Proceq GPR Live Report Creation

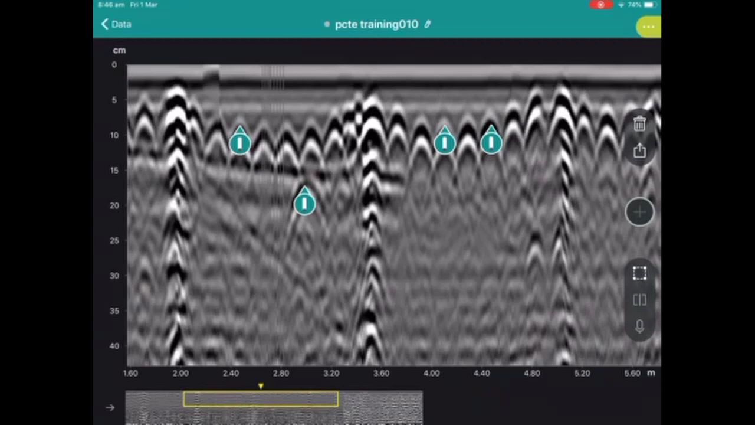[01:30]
several annotations were added for the first layer of reinforcement and what looks to be a deeper layer of reinforcement as well. There's two ways to export images. One is to simply take a screenshot with the iPad and you can mark that up further if you'd like with your iPad and then you can save that to photos.
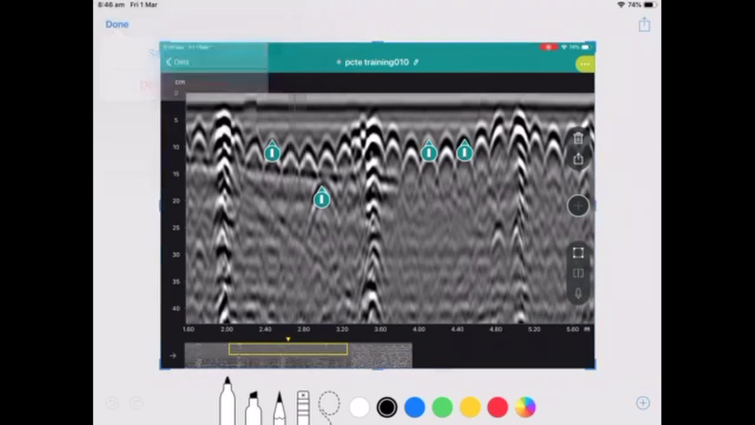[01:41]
The other way is to go into the list of files, swipe to the left and you have several export options.
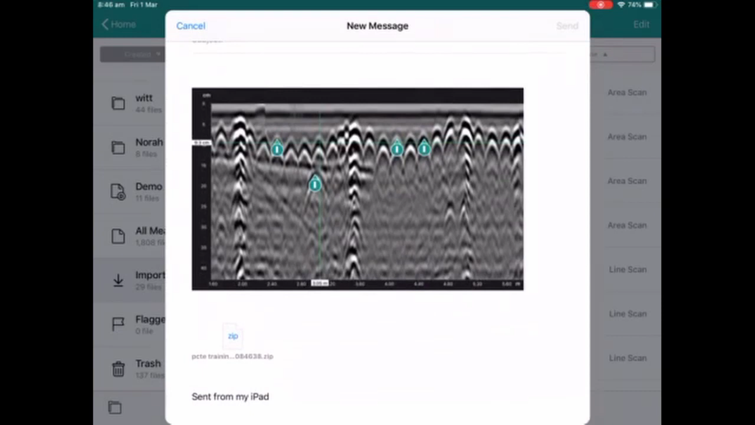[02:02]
Within the zip file you have an Excel sheet which records all the settings used and has location and depth of each target that you've marked.
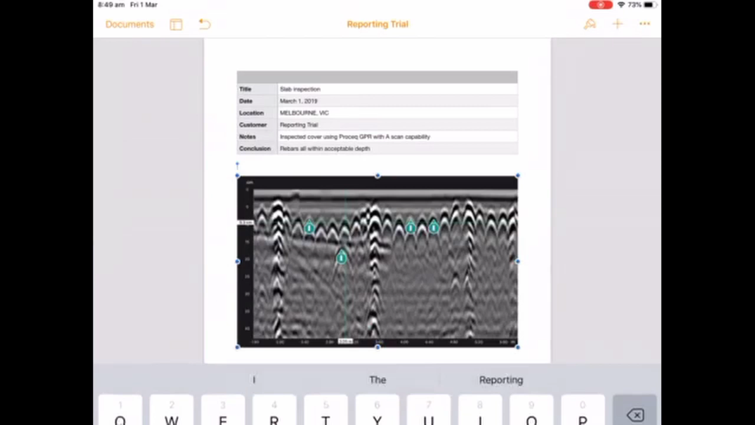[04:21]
I'm just going to go down below and I'm just going to paste in this image of the area that I scanned. And now what I want to do is get the detail of the location and depth of each of the targets that I've marked.
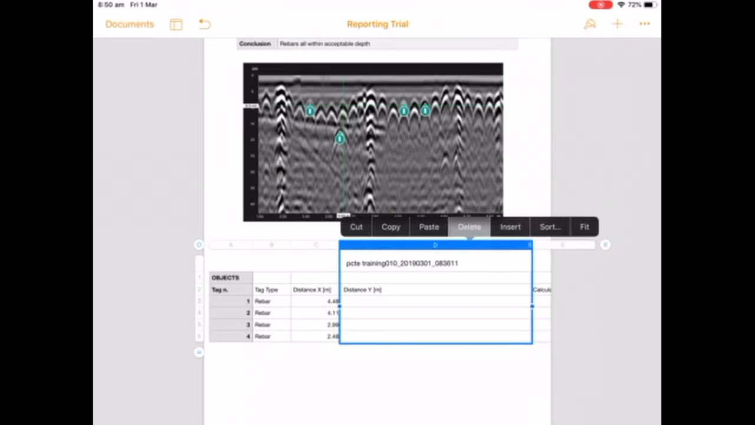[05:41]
And we don't need some of these rows. Calculated depth is useful.
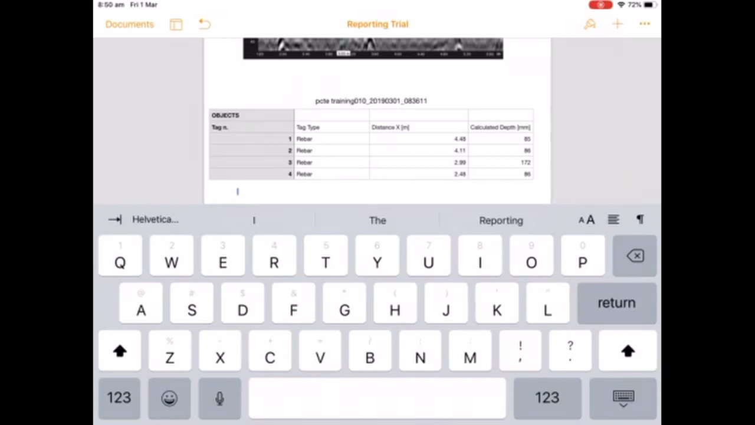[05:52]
And I'll just hide the keyboard and we'll zoom out a bit. And there we have our report.
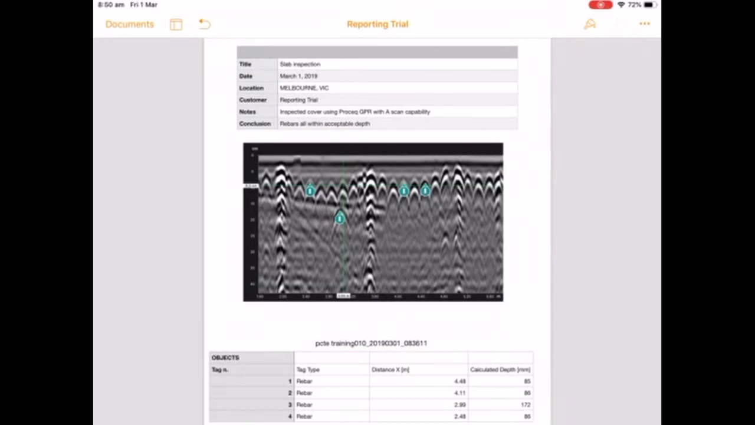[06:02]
And what I'd like to do now is just export that as a PDF.
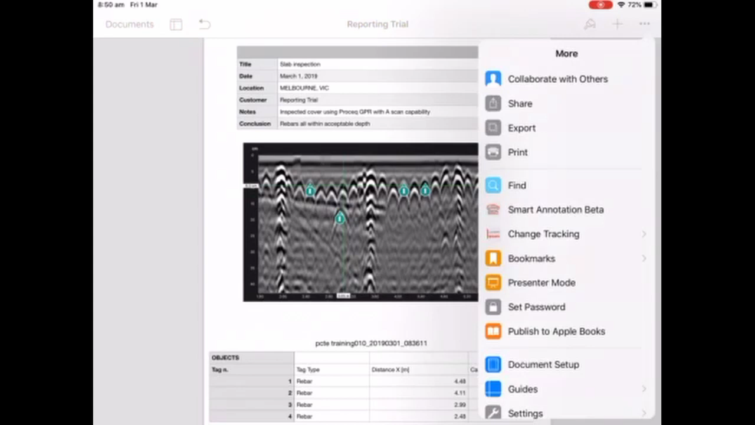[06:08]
I'm just going to go to print.
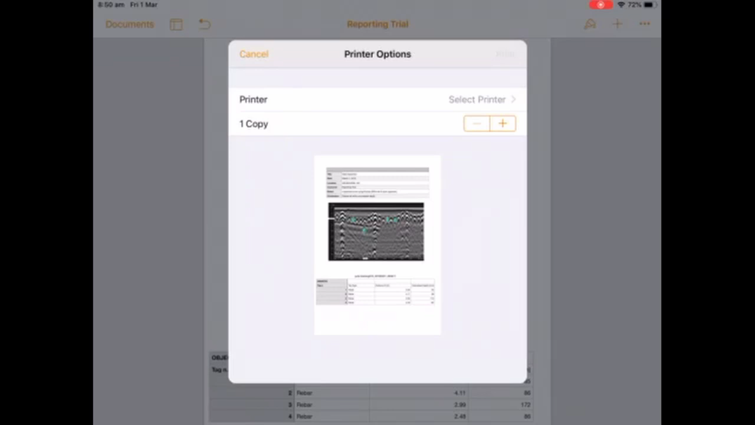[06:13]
And now if I zoom in here, it's possible to
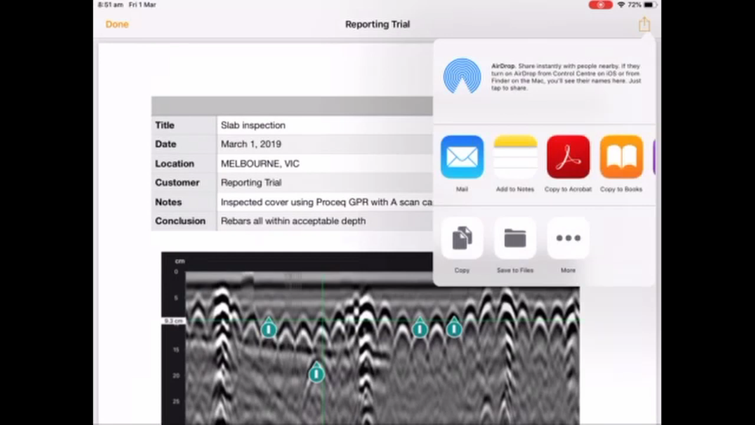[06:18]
just copy that over to Adobe.
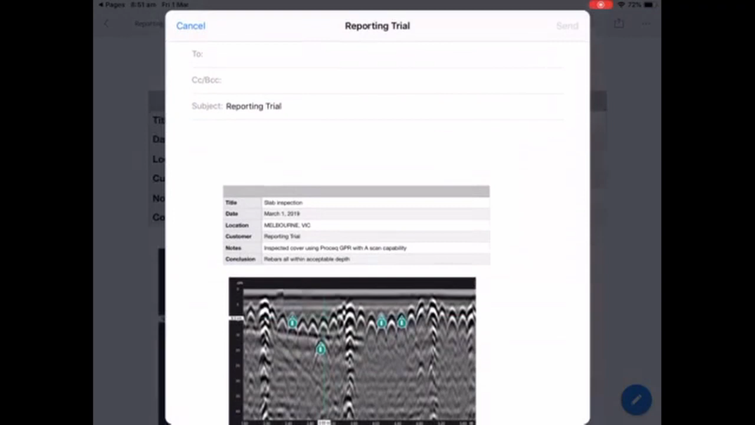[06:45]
And it just comes up as a PDF file.